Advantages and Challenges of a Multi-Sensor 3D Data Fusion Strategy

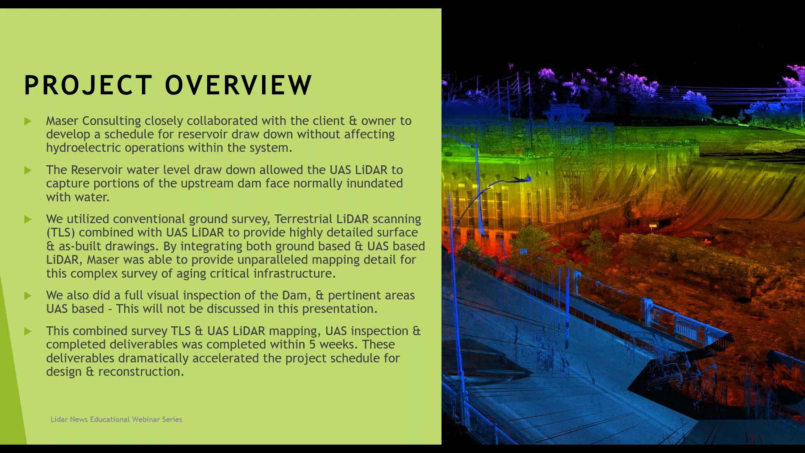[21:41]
we were able to complete deliverables within 5 weeks. These deliverables were able to dramatically accelerate the project schedule for the design and reconstruction. And I'm happy to announce that this actual construction project is fully complete at this point, and those dam gates have done. So our approach was to use multiple sensors and crews to collect all information needed on site.
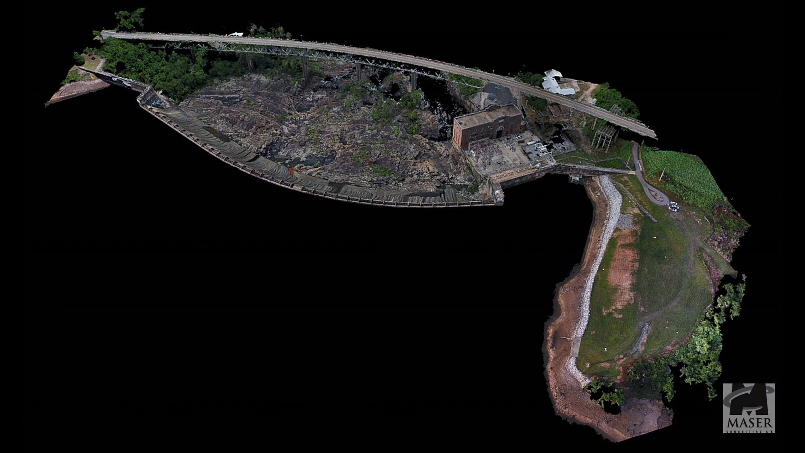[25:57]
but here's the overall area to include the construction laydown yard that was going to be used for all the construction.
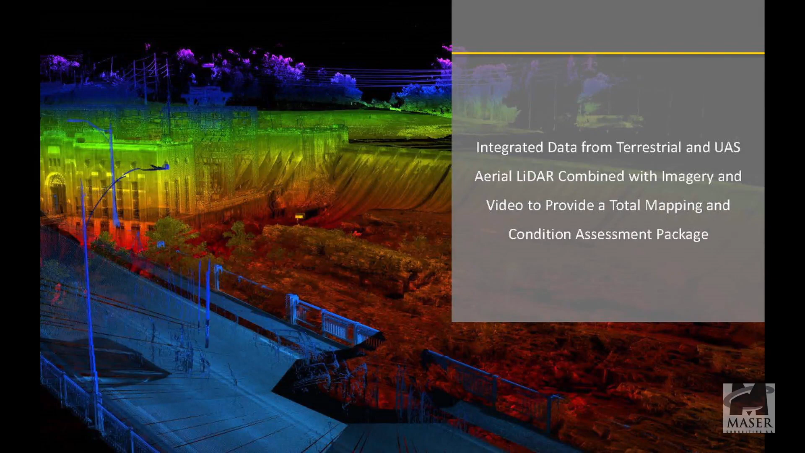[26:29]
Now, actually flying through the data, this data set is going to show the combined versions of all the LIDAR data as we fly through that.
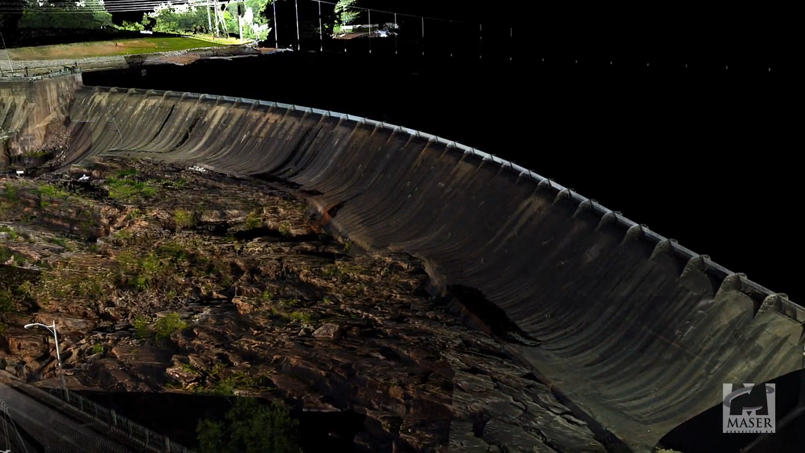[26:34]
Again, this is not a photo. This is the actual point cloud that was colorized
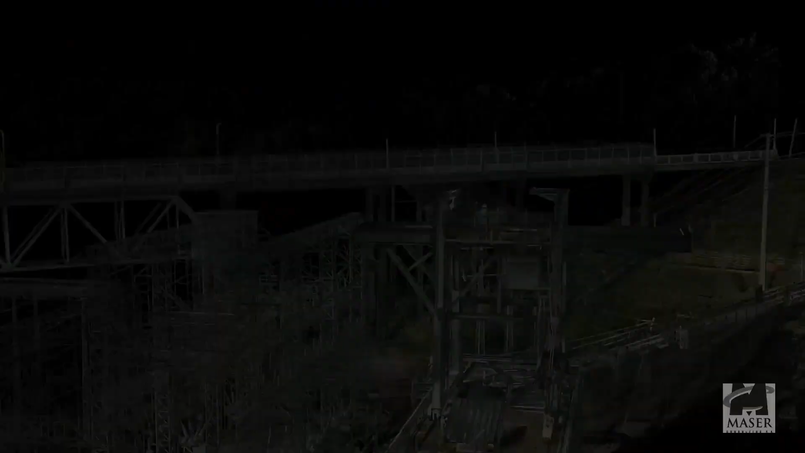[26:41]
based off of everything,
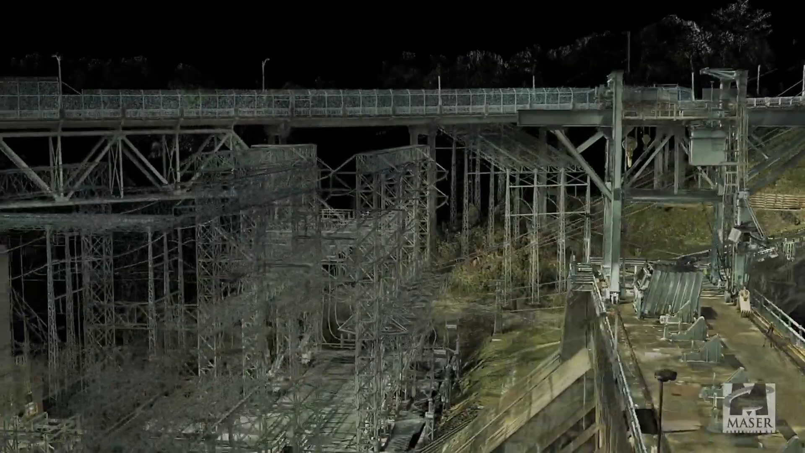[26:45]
but you can see the complications that this dam would have caused by any other method. If we use just terrestrial, we weren't going to see the top side of any of this.
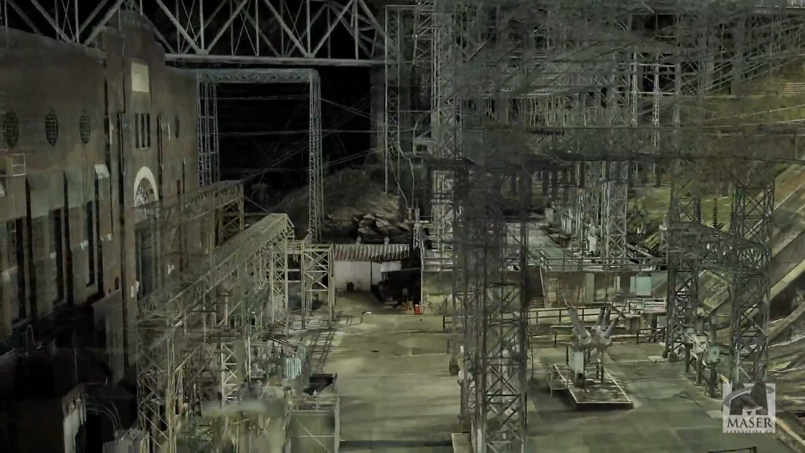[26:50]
If we use just airborne, we weren't going to be able to get the detail in that substation.
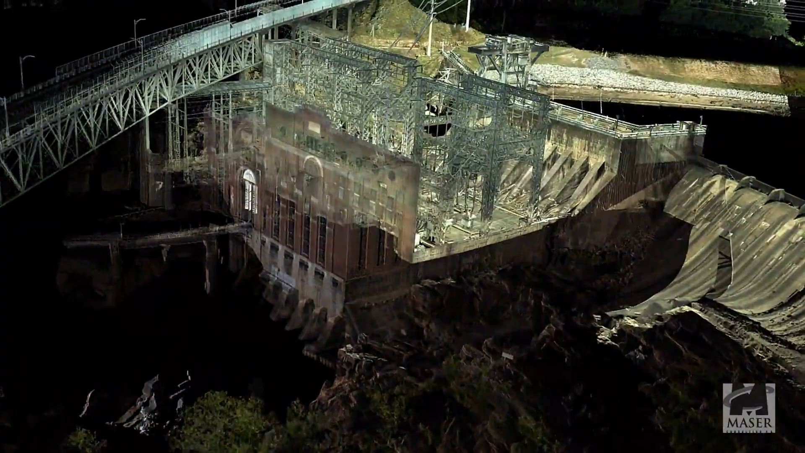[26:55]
So being able to take all this LIDAR data and the multi-point returns, we were able to create the surface that they needed
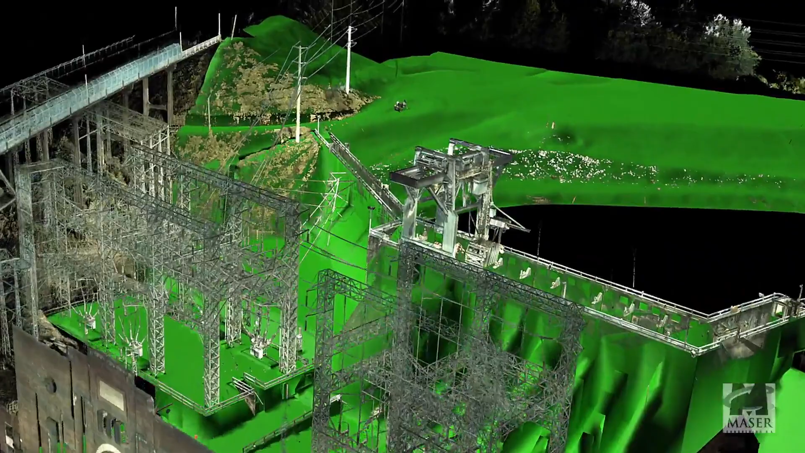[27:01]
to be able to design their construction laydown yard and as well as produce everything else.
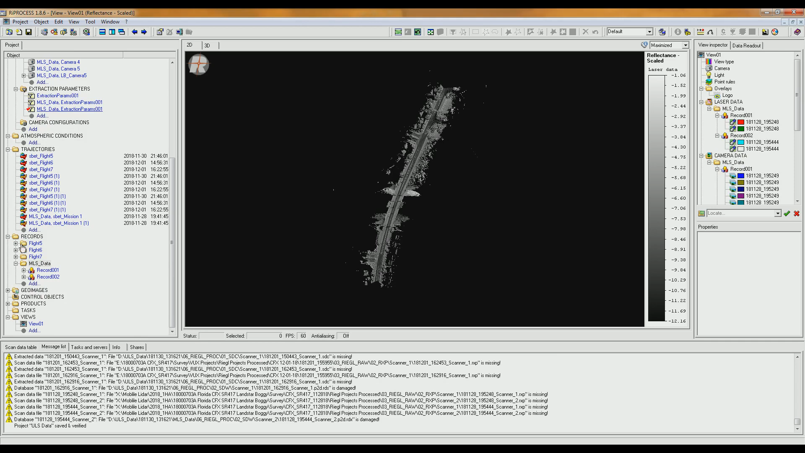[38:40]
So after that imports in, we're able to open up a view window, drag and drop the information, and we've done a scaled reflectance in grayscale.
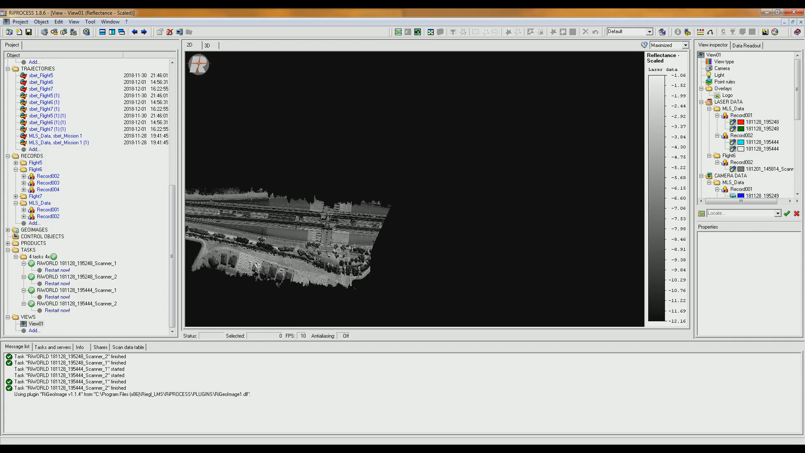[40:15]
So after the data has updated and processed through,
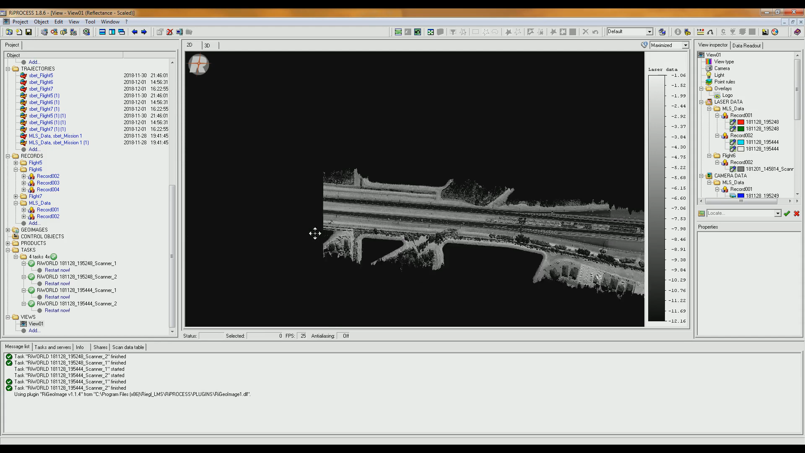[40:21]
we've just opened up the same view window as before.
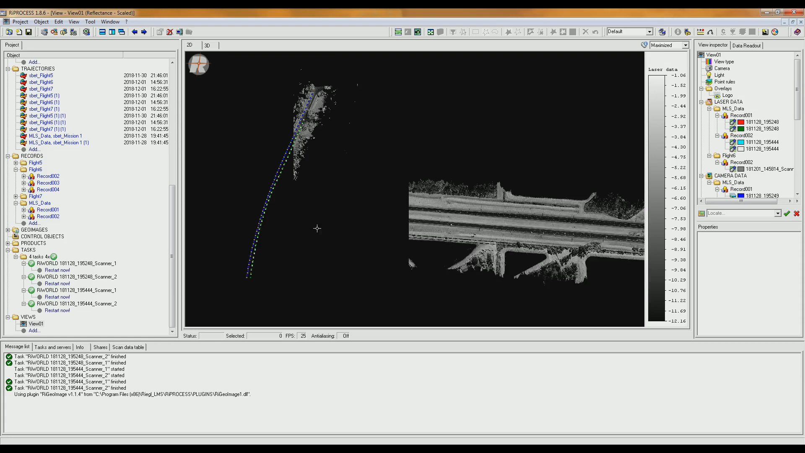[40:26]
And we're going to drag and drop in the rest of the flight lines. And we're specifically highlighting the area of two overlapping areas. So that way you can ensure that the project was merged properly.
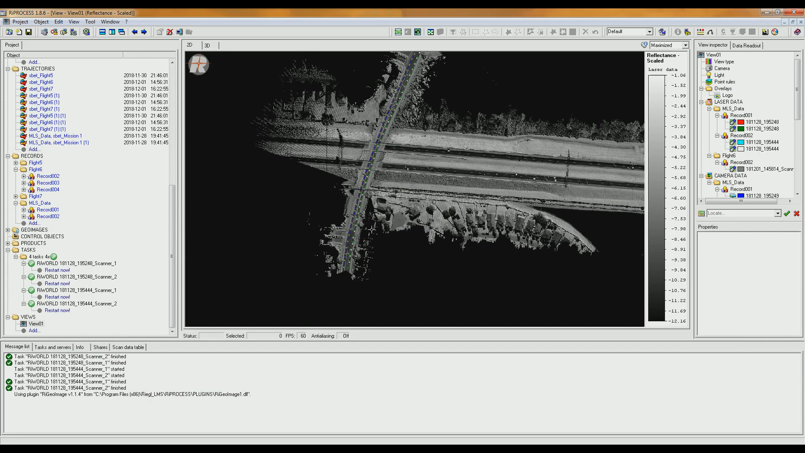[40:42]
And you can see that it seems to be lining up relatively. We do want to ensure that it is lining up on an absolute scale. So we're going to drag and drop in our control files. So here you can see that they're populated. And then toggling over to our 3D window, you can just zoom in and we can identify the mobile targets.
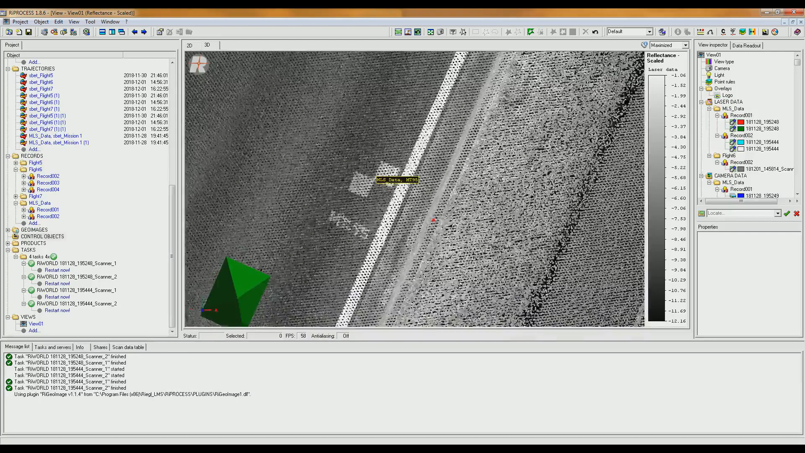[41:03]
You can see that it's right on the money. And as we've imported all of our files, we do actually have the mobile camera triggering spot.
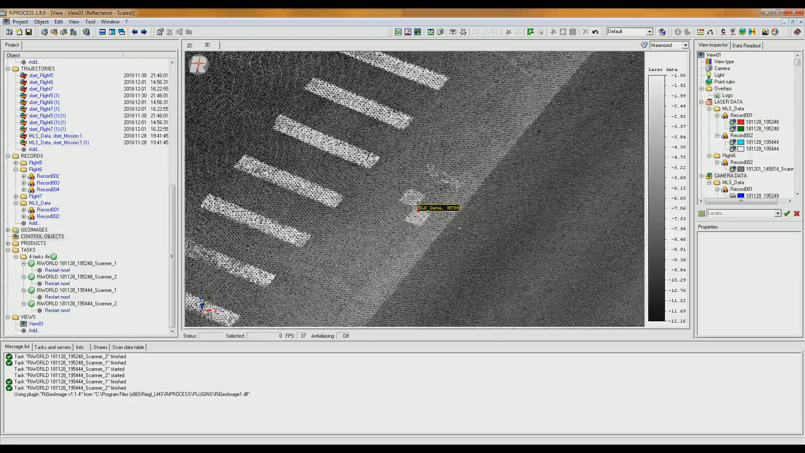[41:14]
So we're just going to hide that just for ease of viewing here.
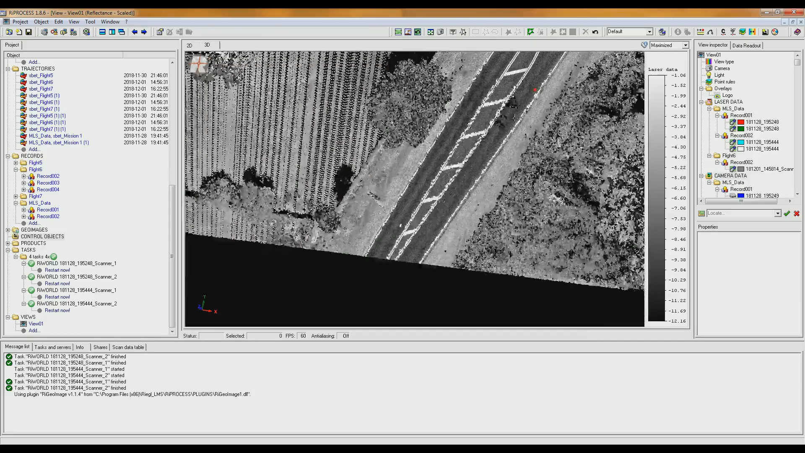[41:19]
And just reorienting ourselves in the data, we can find
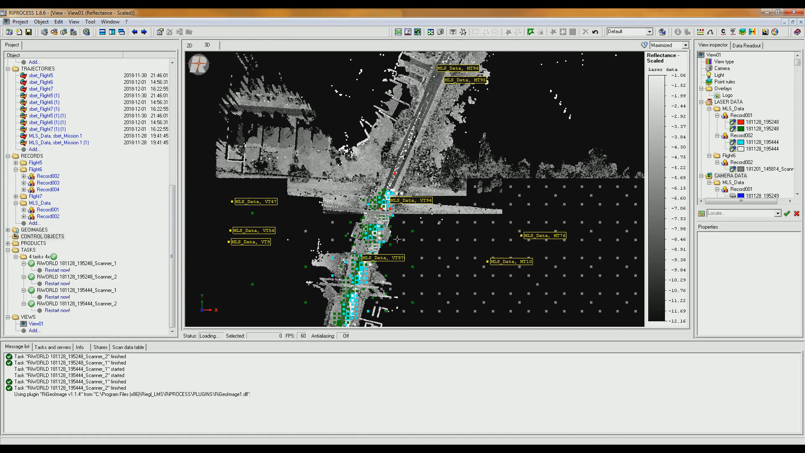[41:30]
another area of interest to view a little bit more in depth, like an overpass here. So we'll just get a better look perspective here.
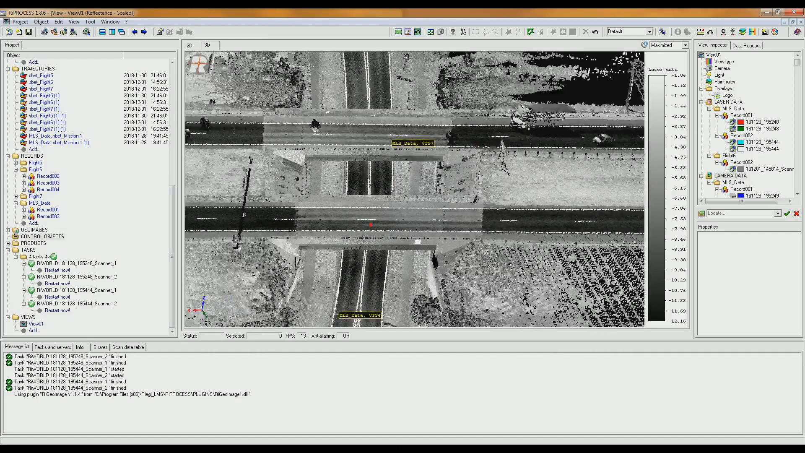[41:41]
There we go. Right on the overpass, we can see how everything is really lining up.
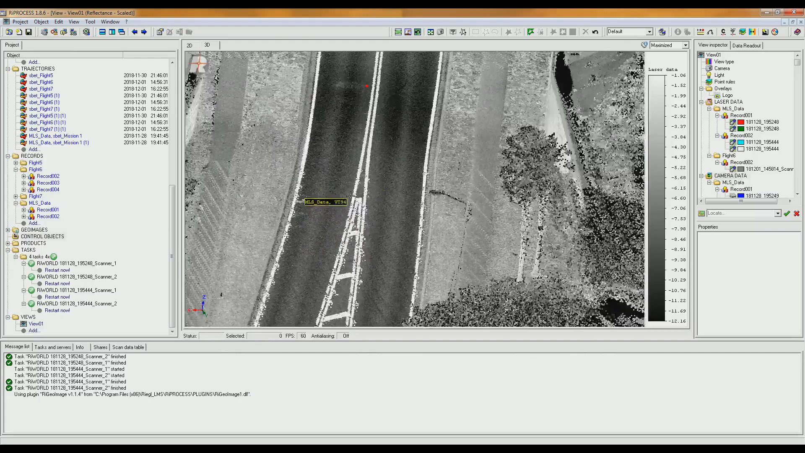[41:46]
Zooming in on another control, you can see we're right on the money there.
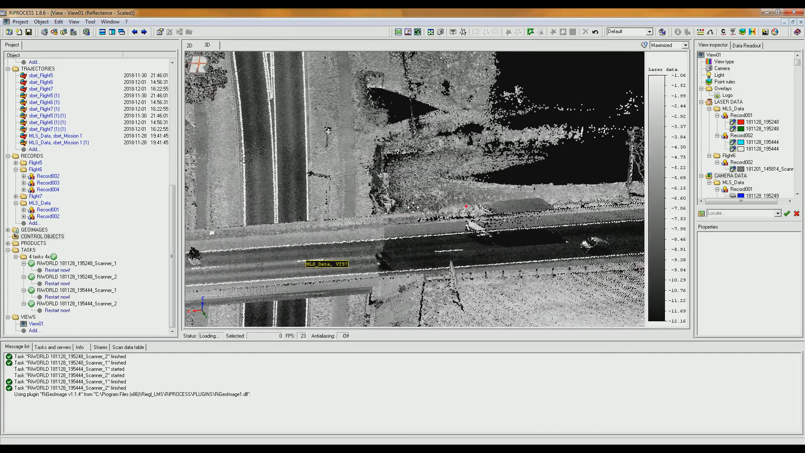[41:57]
And we have the option of bringing even more information into the view window. It's very easy. Everything is just drag and drop. So with that, we can even bring in our trajectory paths. Have that pop up.